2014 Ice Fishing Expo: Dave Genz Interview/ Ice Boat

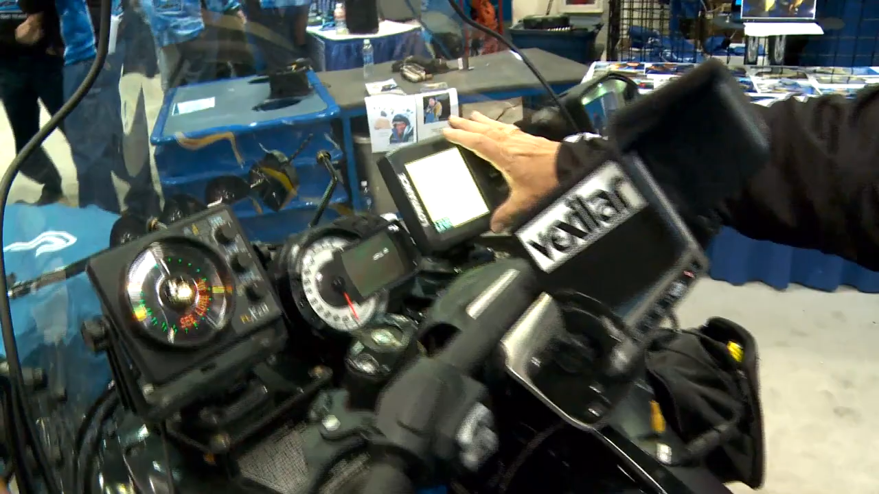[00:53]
Here's my GPS over here so I know my location and where I am on the lake. You know, all the same tools that I have in my bass boat in the summertime.